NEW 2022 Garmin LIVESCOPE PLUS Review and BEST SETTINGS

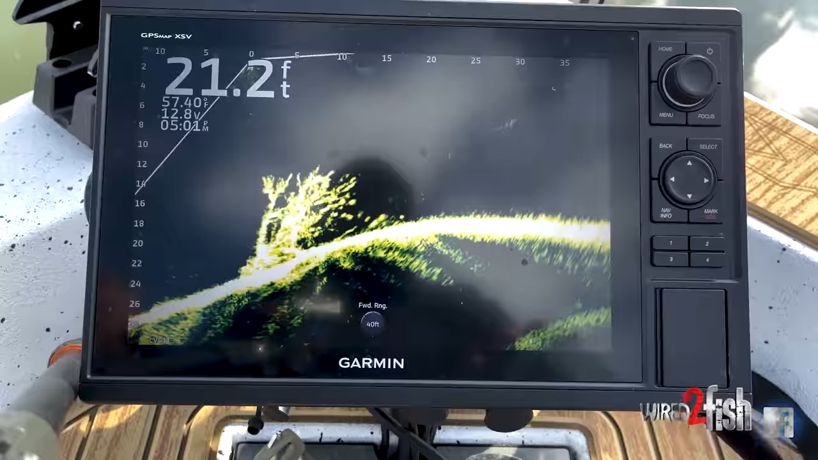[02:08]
On screen: depth 21.2 ft, water 57.40°F
The original update basically means if you already have a LiveScope system, you just buy the transducer for the new one and do the update on your GLS-10 box and you'll be able to use the LiveScope Plus transducer with your original box.
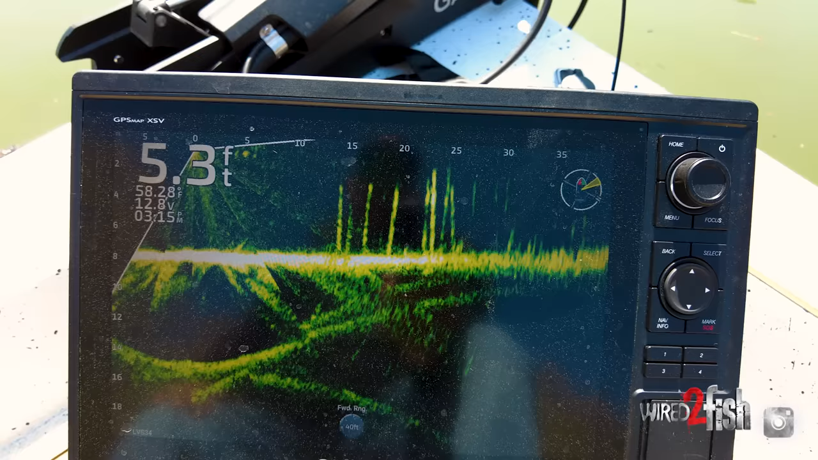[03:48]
On screen: depth 5.3 ft
And same with bass. You know, I can see, I can see the bass moving along on the bottom.
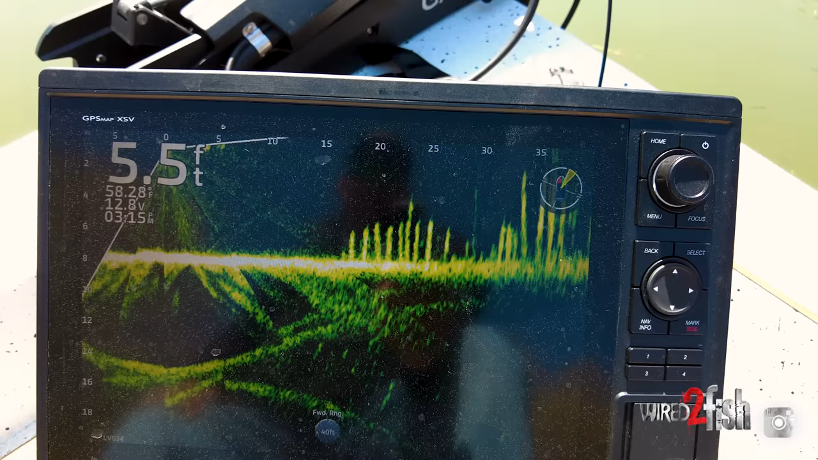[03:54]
On screen: depth 5.5 ft
I can see them sharking through bait. I can see when they're pushing to me and pushing away from me.
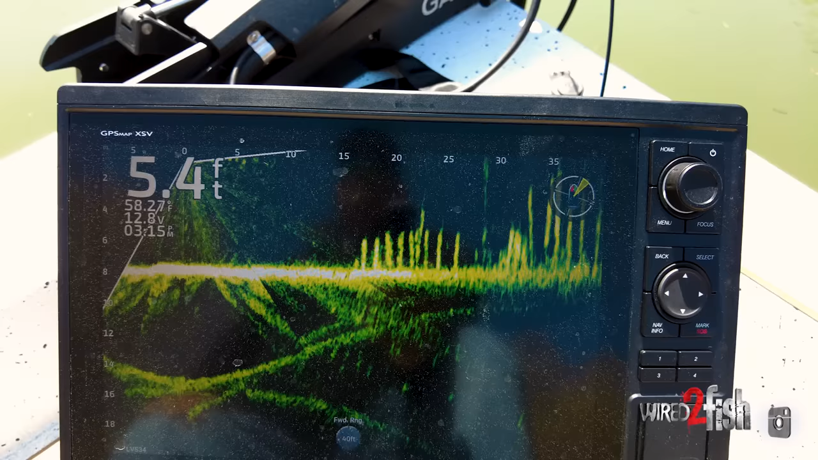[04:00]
On screen: depth 5.4 ft
So that's what you're getting with LiveScope Plus.
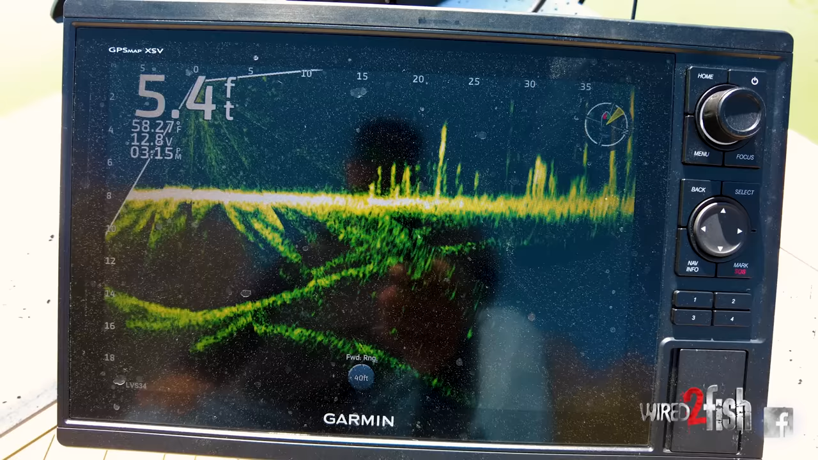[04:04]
On screen: depth 5.4 ft
You're getting this added depth element. And when I say depth, I mean, looking three dimensionally, you know, I'm going to see a couple carp panning through here as I kind of pan around. And but yeah, you can see, you can see such good clarity. And another thing I would say is like, I'm looking in real shallow water.
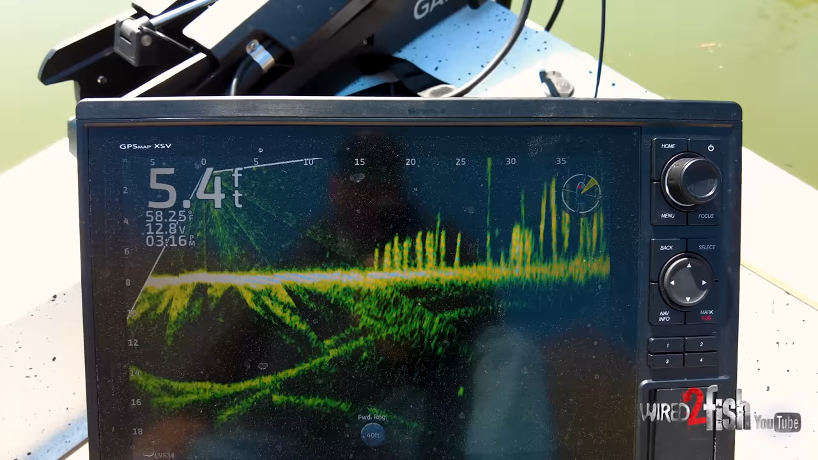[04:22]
On screen: depth 5.4 ft, water 58.25°F
You know, typically my LiveScope's not been super clear when I get in shallow water and, and you know, and I'm getting so much better separation. Um, you know, my screen's covered with pollen right now.
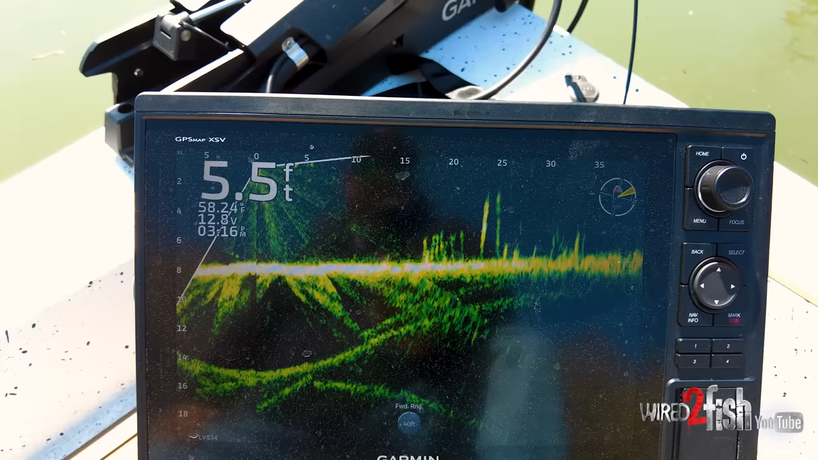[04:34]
On screen: depth 5.5 ft
I've actually got a bad ethernet cable and still I'm getting this incredible picture. Um, so I, you know, me personally, I've been blown away with just that part of it, how much more definition I'm getting.
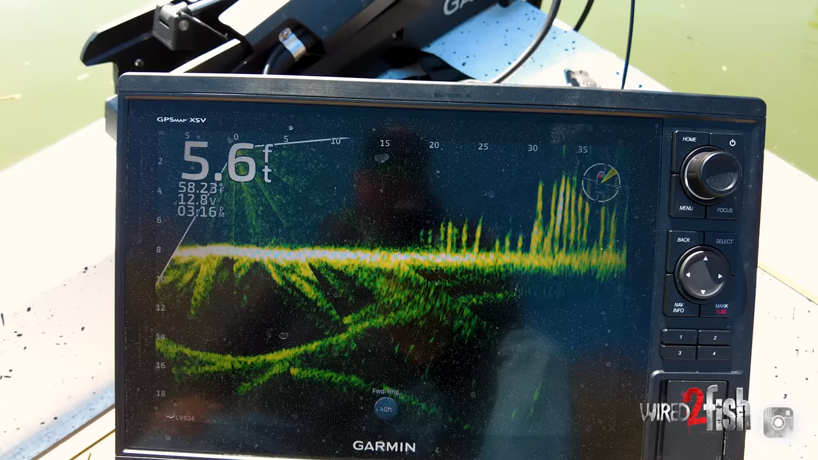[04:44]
On screen: depth 5.6 ft
But the big thing for me is the separation. And you'll see that in some of these screens where you see a a crappie come to the pile, go through the pile, come up and get my jig as it's going over it.
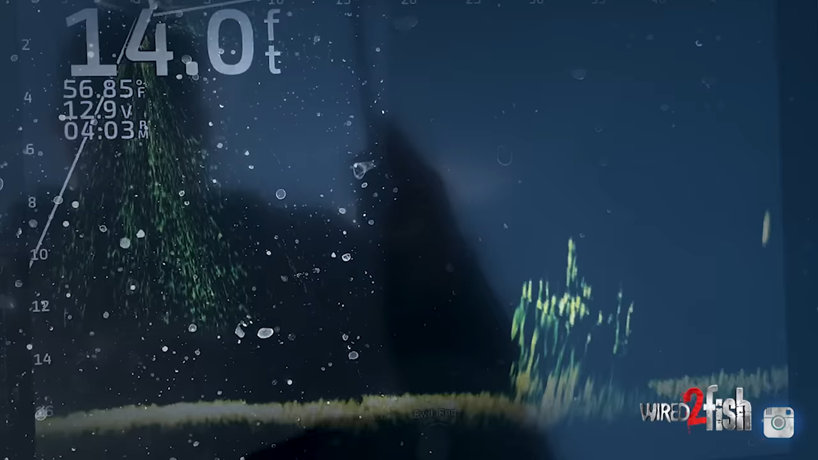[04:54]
On screen: depth 14.0 ft, water 56.85°F
And you watch him, you know, come in, change directions, turn up all through the cover, you know, not just out in open water.
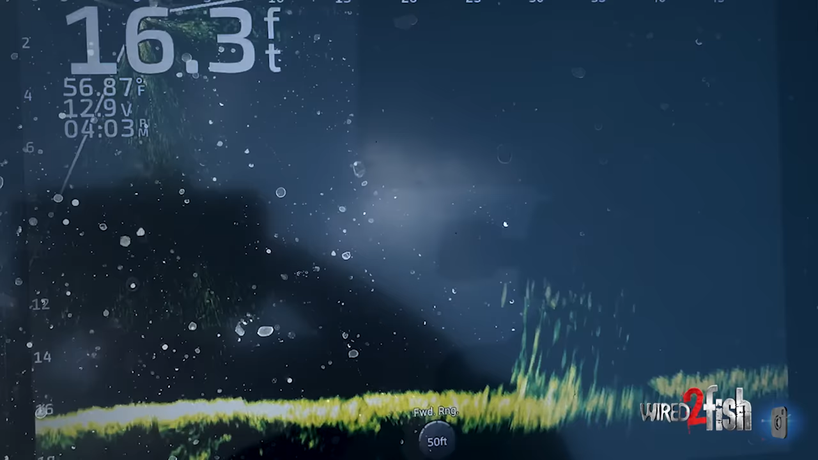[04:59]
On screen: depth 16.3 ft
You're seeing him do that in the cover.
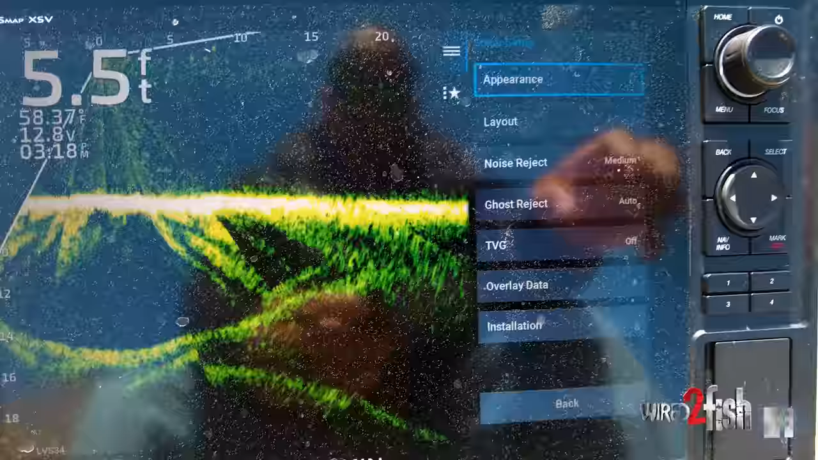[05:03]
On screen: depth 5.5 ft, water 58.37°F
So as I go into my screens, you know, I went into sonar setup and I'm going to go,
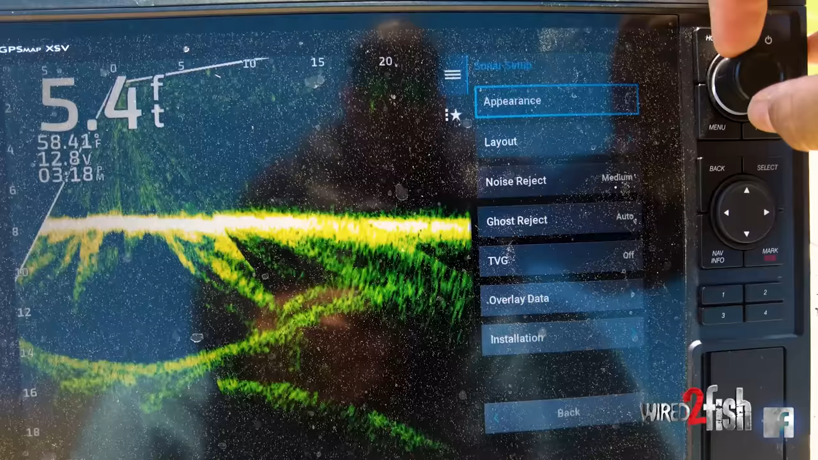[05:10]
On screen: depth 5.4 ft, water 58.41°F
I'm going to start with, uh, normally what I start with, I start with noise reject usually at low and then I'll adjust out from there on the installation.
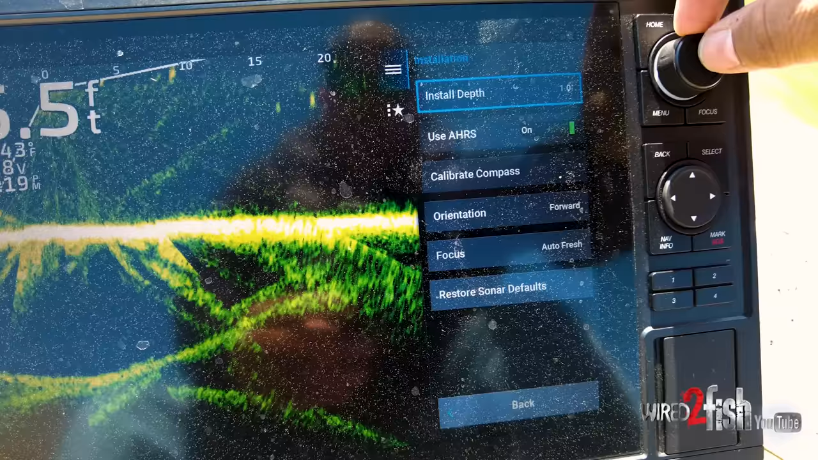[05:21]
I went ahead and calibrated my compass with the AHRS on, um,
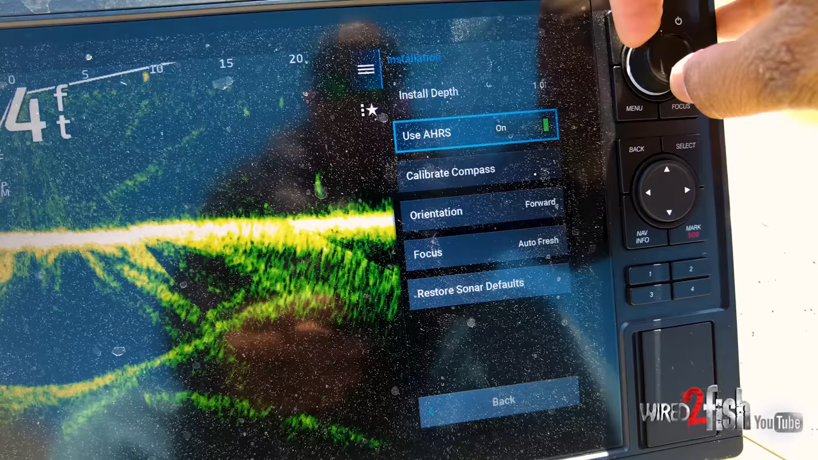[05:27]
go back on appearance.
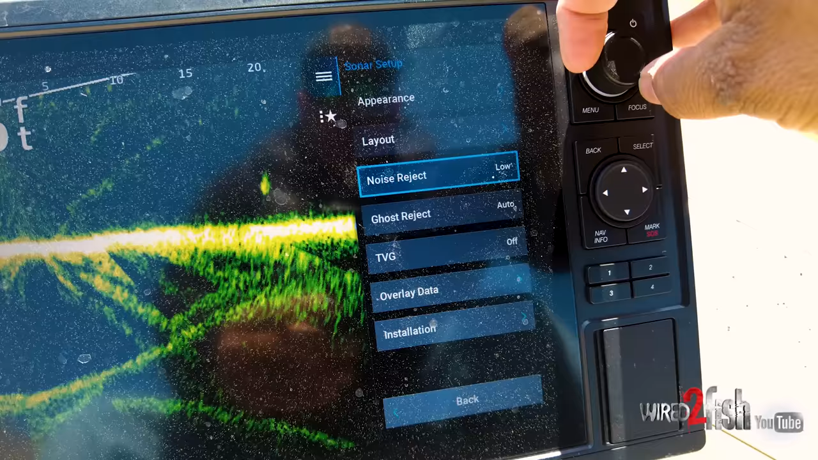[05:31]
I'm going to go, I'm going to set my color grain somewhere a little over 50%.
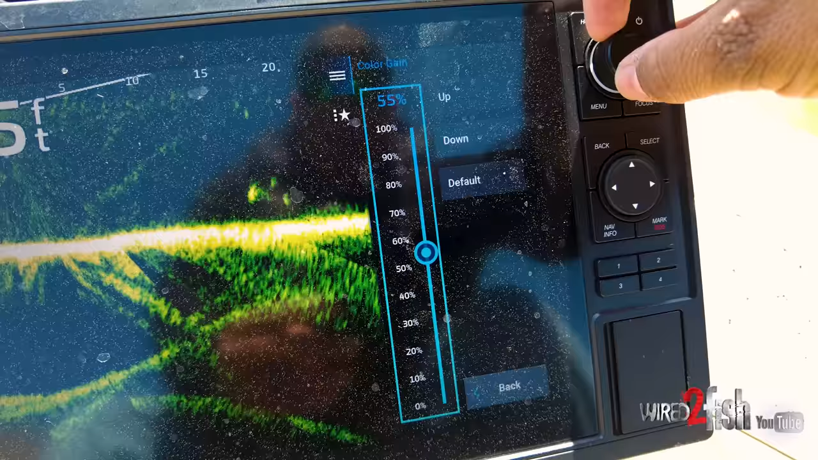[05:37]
Now you can, you can bump color gain up a bunch.
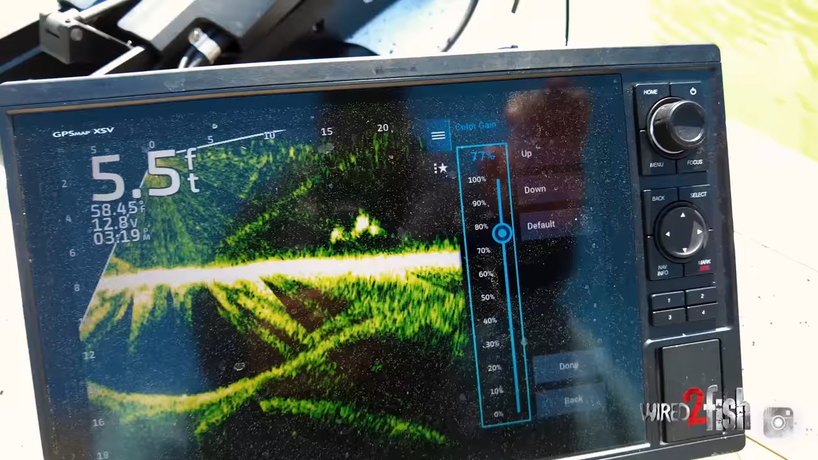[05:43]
On screen: depth 5.5 ft, water 58.45°F
What I've found with the pallets, and a lot of people don't know this.
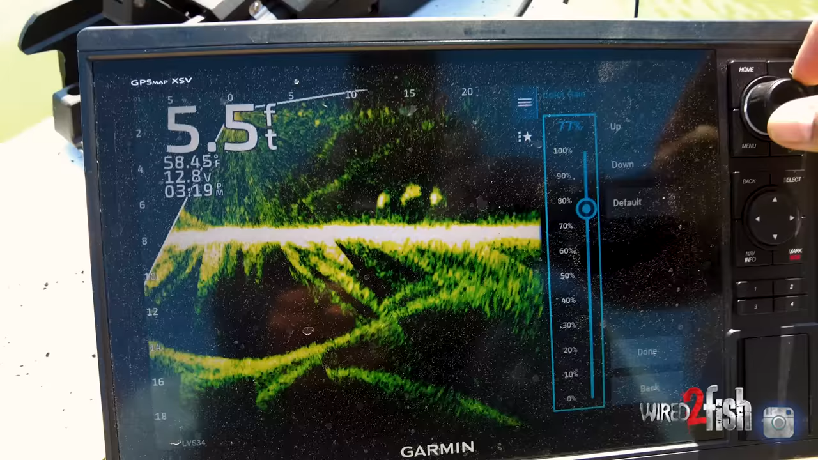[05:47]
On screen: depth 5.5 ft, water 58.45°F
The more you bump, uh, color grain up,